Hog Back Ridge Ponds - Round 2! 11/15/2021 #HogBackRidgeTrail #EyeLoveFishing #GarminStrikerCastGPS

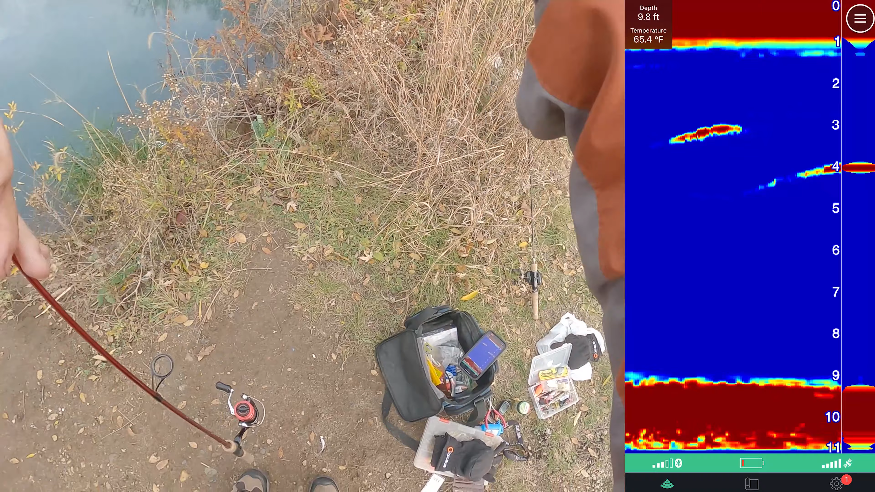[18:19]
On screen: depth 9.8 ft, water 65.4°F
two feet two three feet four feet which i can see let me throw this guy right out there again
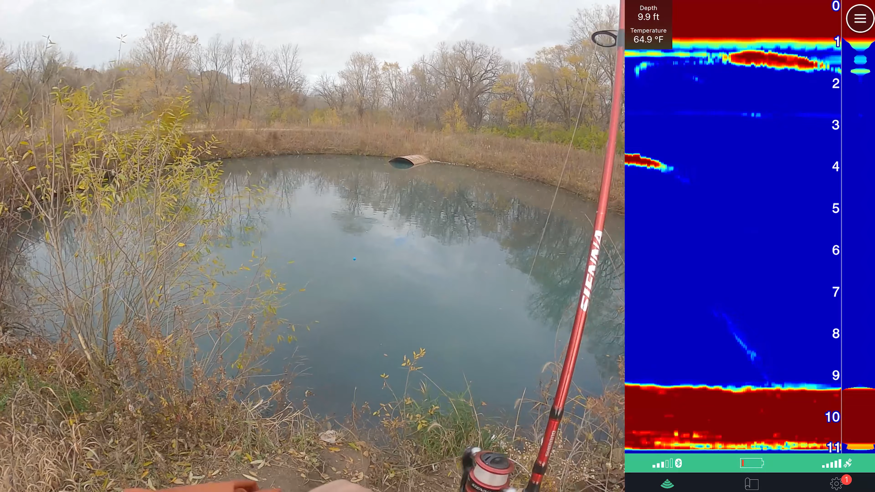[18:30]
On screen: depth 9.9 ft, water 64.9°F
made a little bit deeper let's come right in front of this thing here i think it's six feet deep here
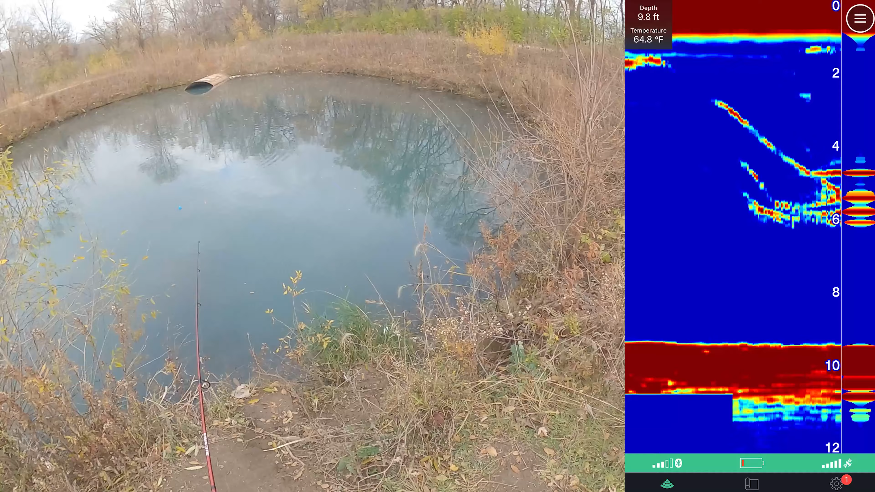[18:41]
On screen: depth 9.8 ft, water 64.8°F
a bunch of stuff showing up yeah so right at this tunnel is nine feet 9.8
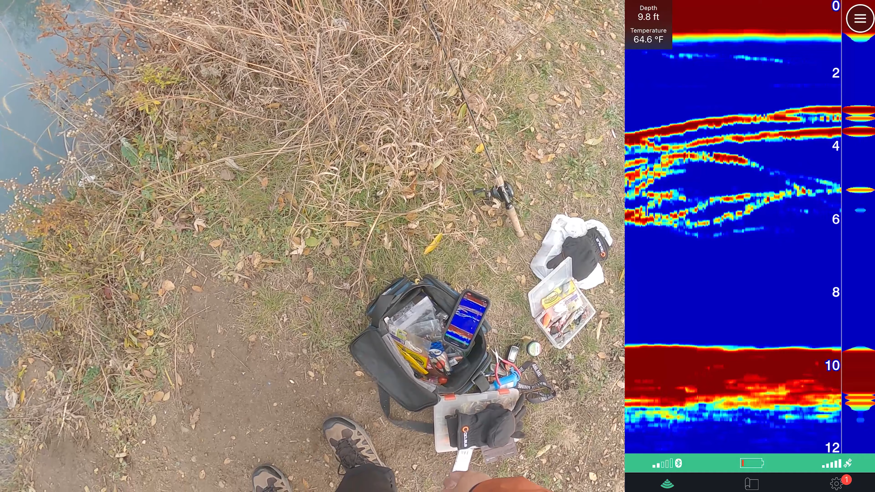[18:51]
On screen: depth 9.8 ft, water 64.6°F
and 64 degrees so that's very cool got these guys pulling the towel bunch of these bluegill sunnies everywhere
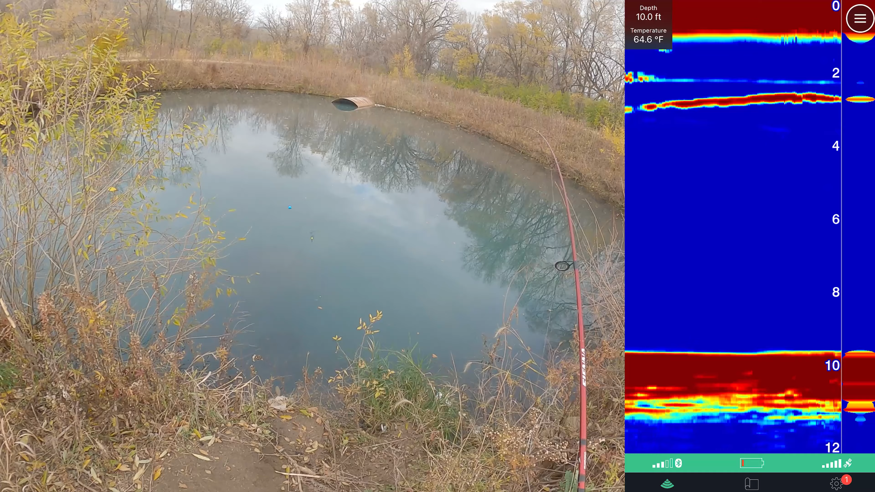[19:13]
On screen: depth 10.0 ft, water 64.6°F
okay cool there will be
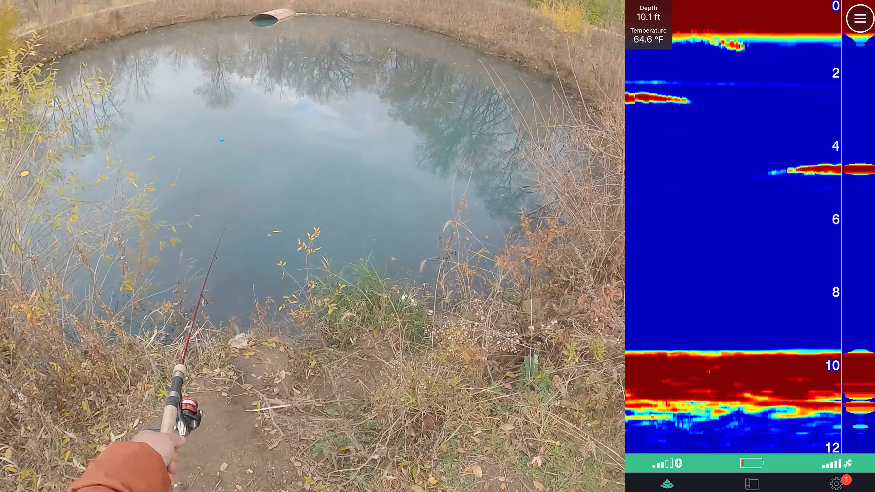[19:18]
On screen: depth 10.1 ft, water 64.6°F
there will be a good indicator for you guys here these guys are are beating this guy up yep all right so